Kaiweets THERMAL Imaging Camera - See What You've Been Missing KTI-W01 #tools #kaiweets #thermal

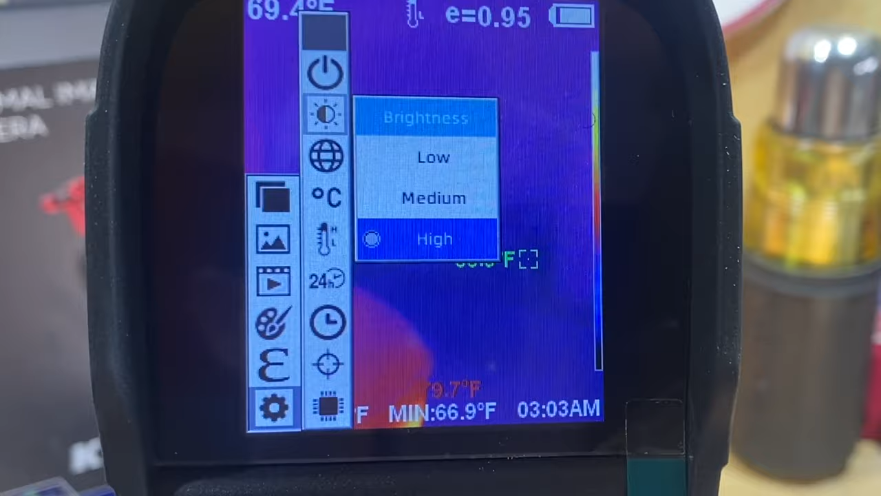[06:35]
On screen: min 66.9°F
see a little bit better i normally keep that on low just to save on battery life here's all the available
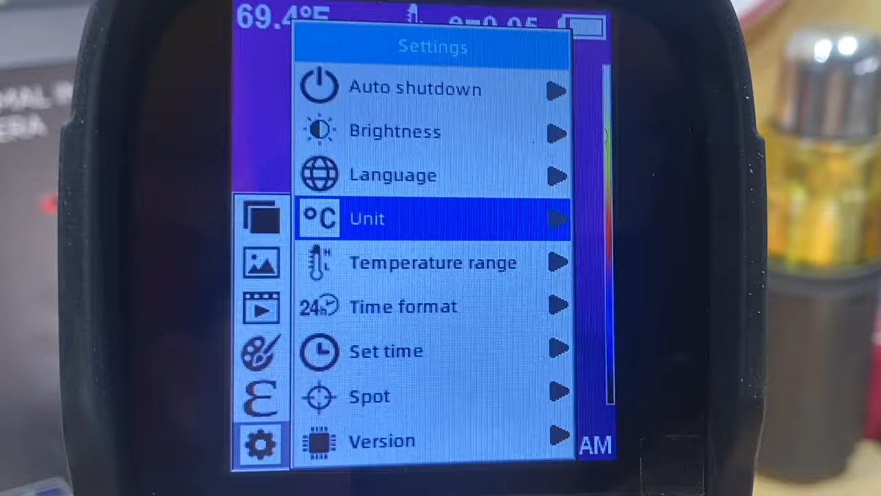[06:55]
whichever way that you are if you use celsius as your temperature range or if you use
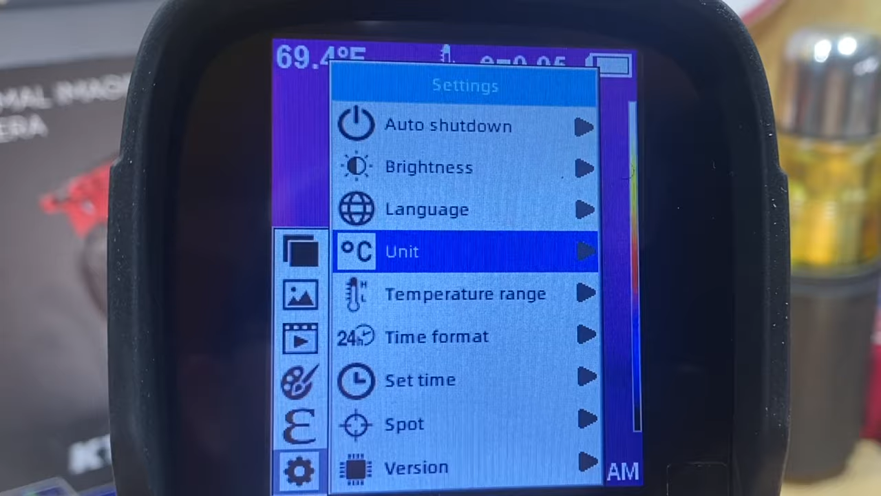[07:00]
fahrenheit you can change that so i like that and it stays that way every time you don't have to change that every
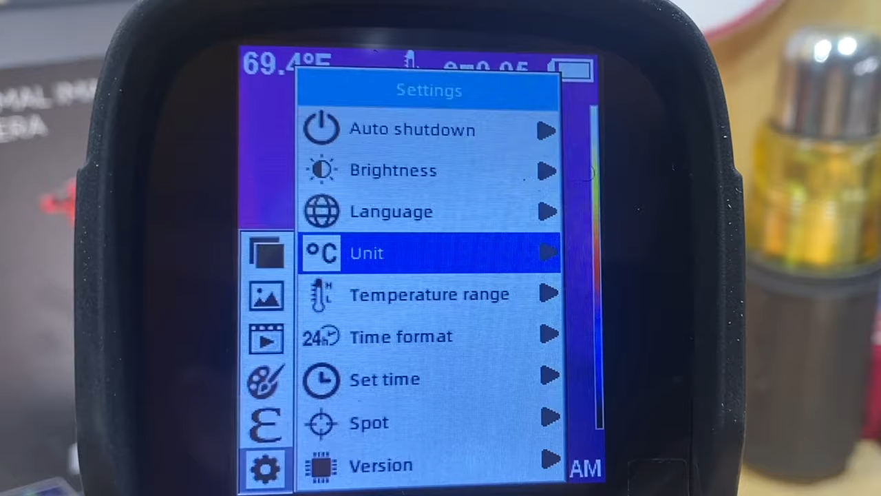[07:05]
time you power it on and off you get into your temperature range again that's where you have your
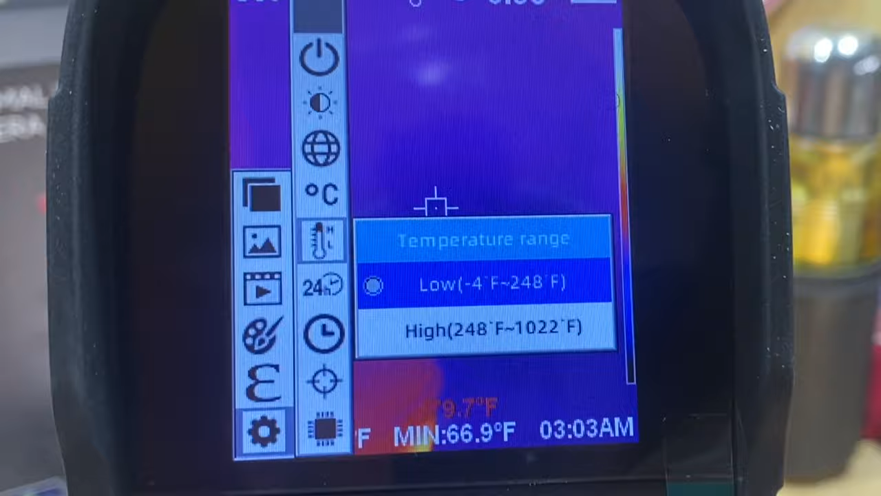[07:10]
On screen: min 66.9°F
low which is negative four to 248 or your high which is 248 to
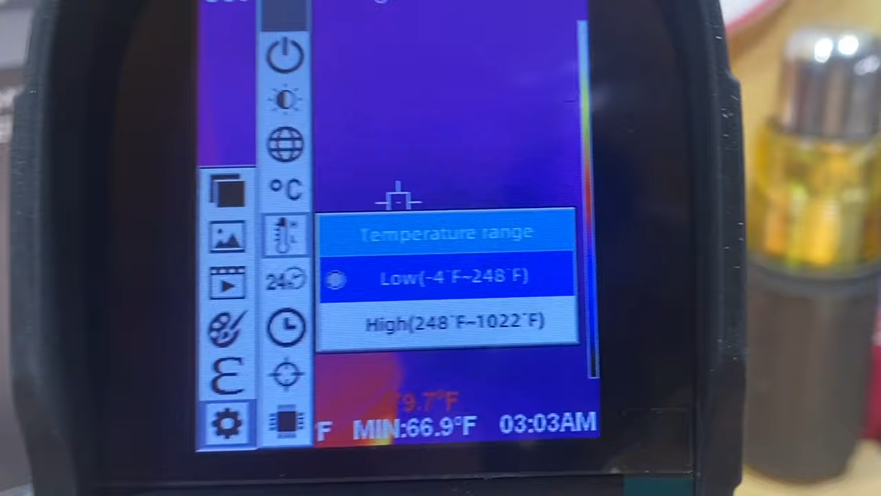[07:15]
On screen: min 66.9°F
1022 fahrenheit and i'm sure if i change that up to celsius i can tell
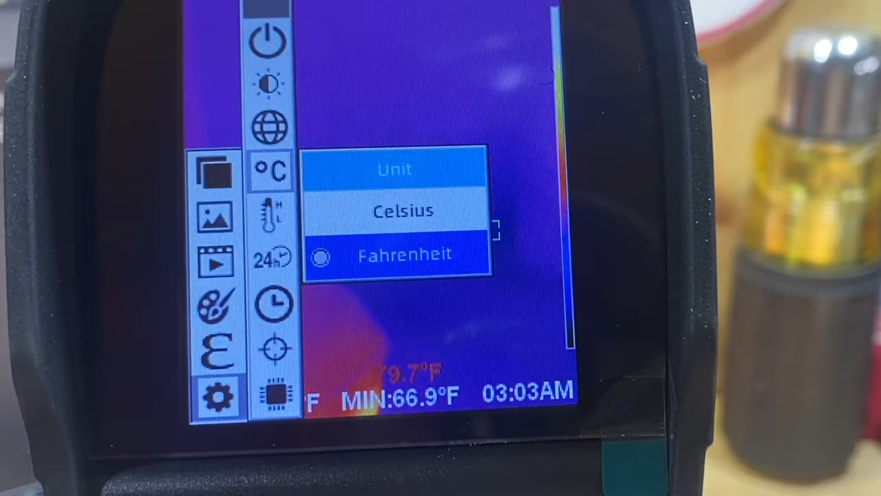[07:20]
On screen: min 66.9°F
you what the range is on that as well so we'll go back in and go to temperature range
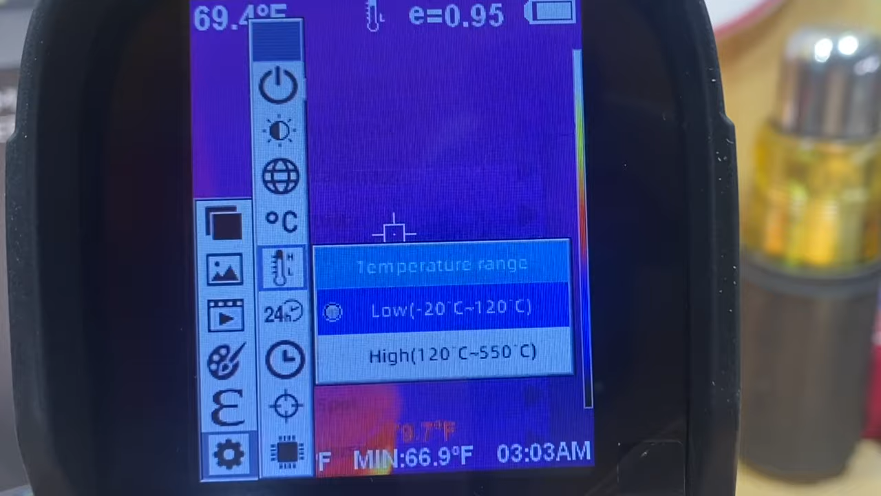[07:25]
On screen: min 66.9°F
and that gives you negative 20 to 120 is your low and 120 to 550
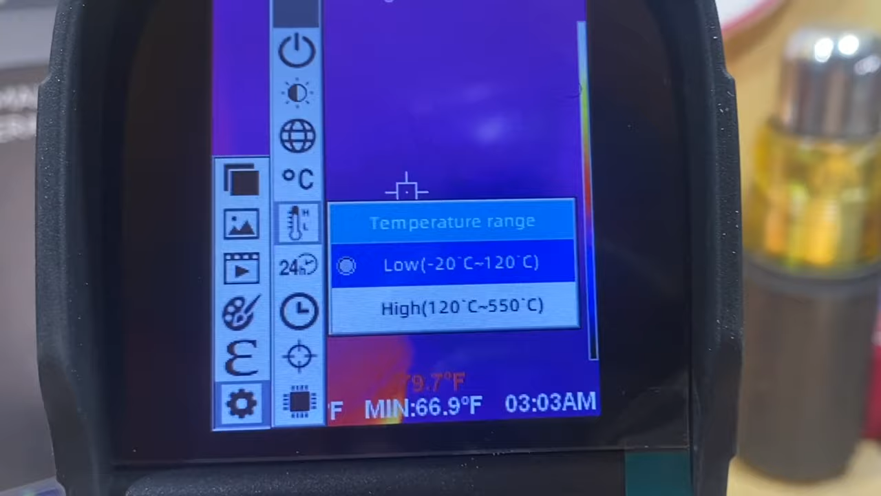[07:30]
On screen: min 66.9°F
is your high on that so i'm going to go back and change that real fast
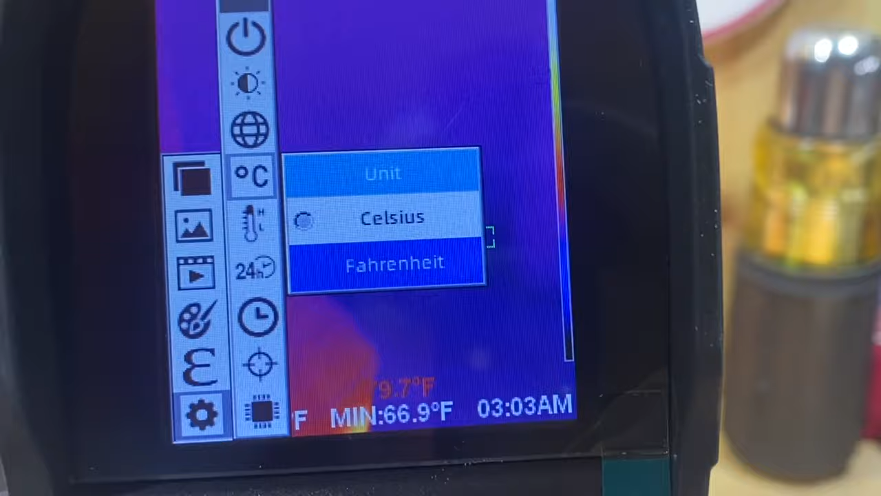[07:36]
On screen: min 66.9°F
so that i don't get mixed up on something uh your time format so you can change it to
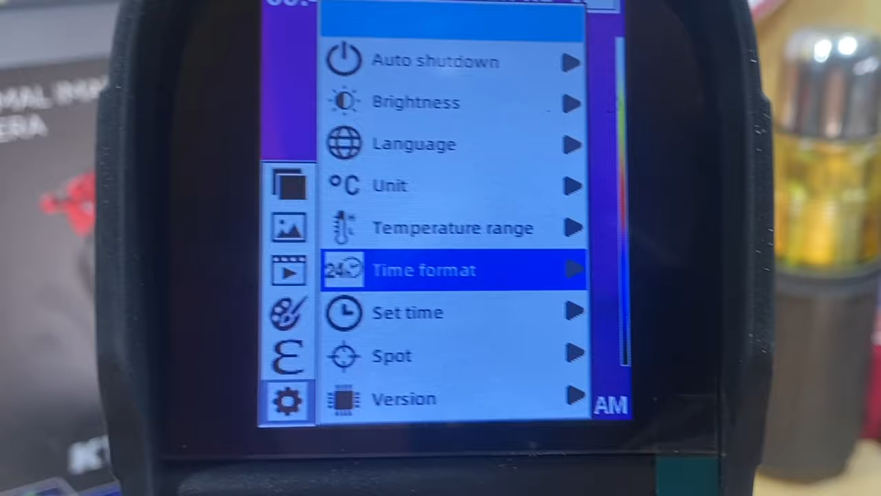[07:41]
24 hour or your time and then you can set your time that way for whenever you take videos and pictures
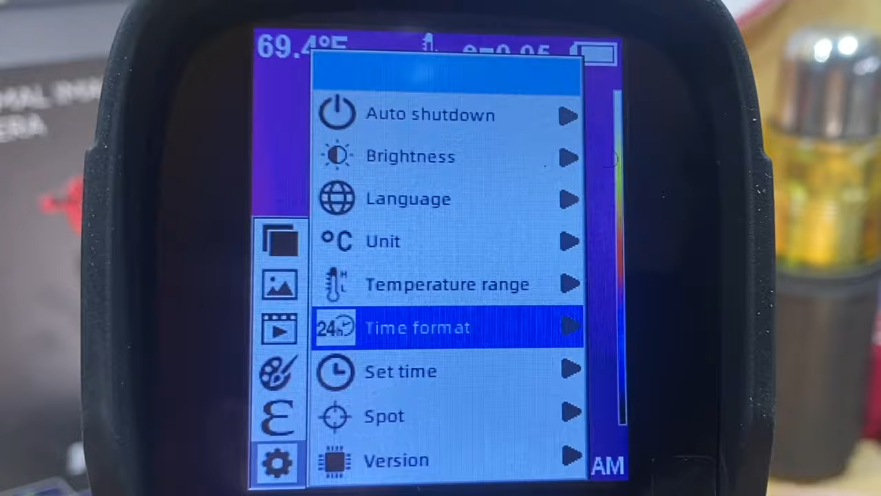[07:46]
you've got a documentation of you know when did i take this video so
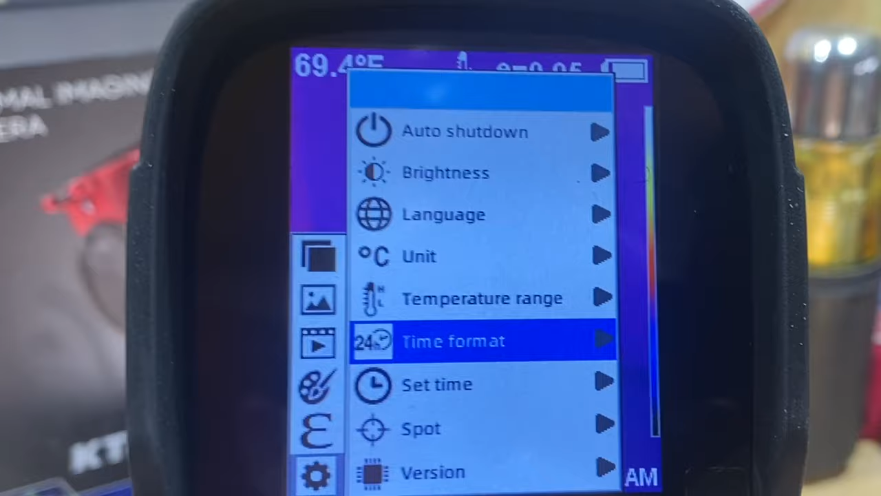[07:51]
that your client can see yeah it was at my house it was at that time and then you can take and turn your
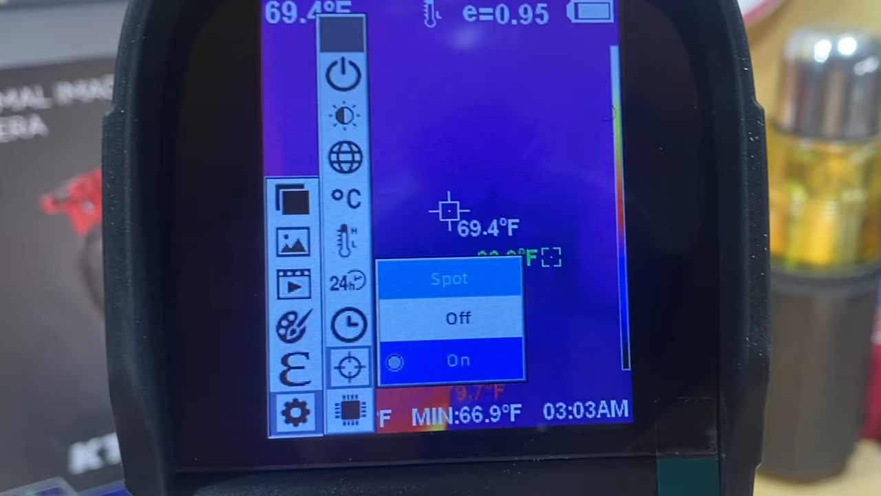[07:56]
On screen: spot 69.4°F, min 66.9°F
spot on or off that's the spot that you'll actually see here in a minute whenever i'm showing it to you
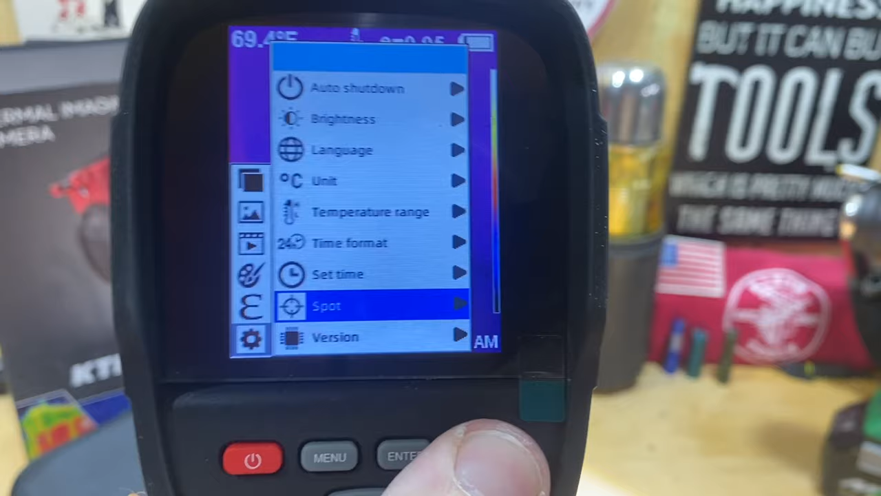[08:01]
and then the version so that's pretty much all your settings uh one of the main settings that i
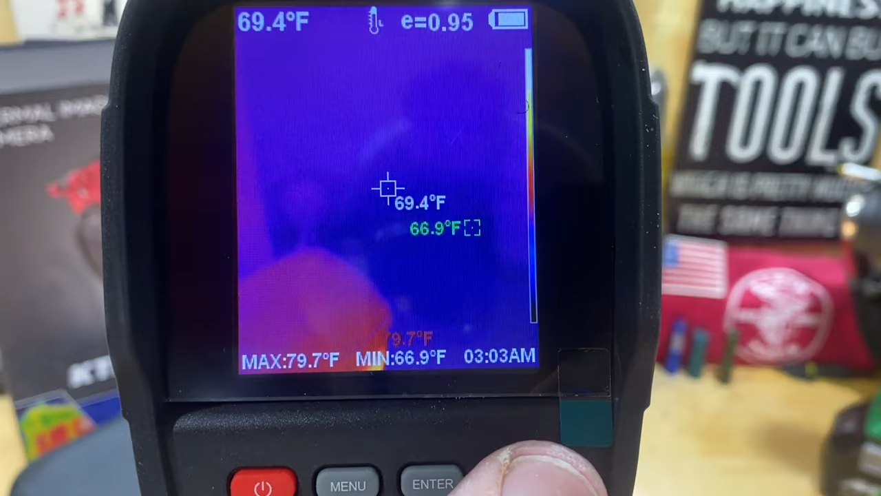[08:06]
On screen: spot 69.4°F, max 79.7°F, min 66.9°F
really like on it as far as using it and if i turn on my i'm gonna go ahead and turn on
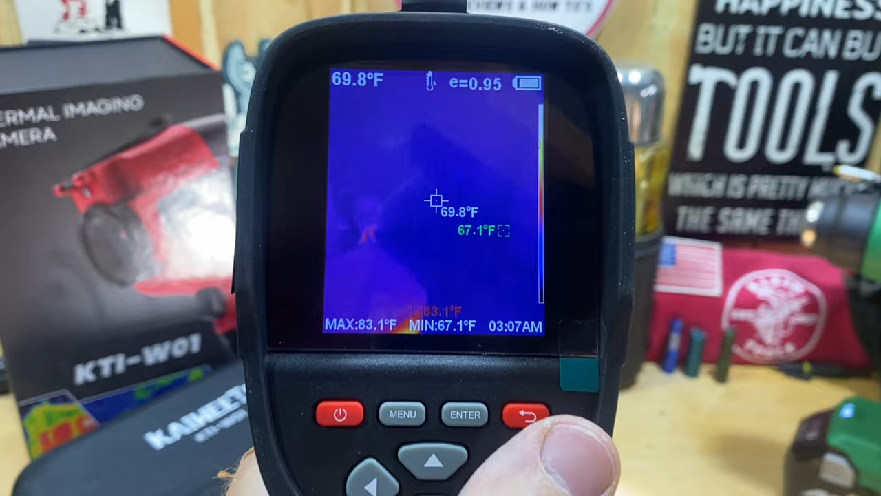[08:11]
On screen: spot 69.8°F, max 83.1°F, min 67.1°F
my otabo heat gun over here so you can see that i've also got a cup of coffee that's kind of getting cold
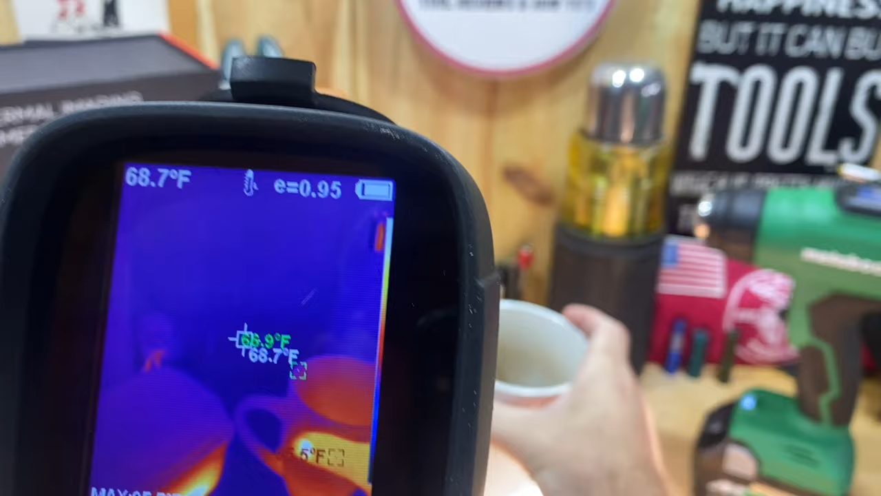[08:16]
On screen: spot 68.7°F
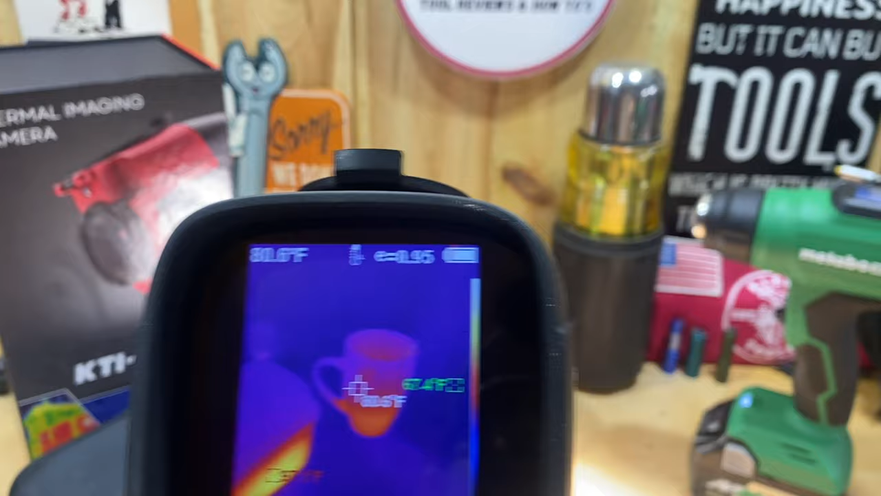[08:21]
but one of the settings that i like is on my screen you can see it gives you the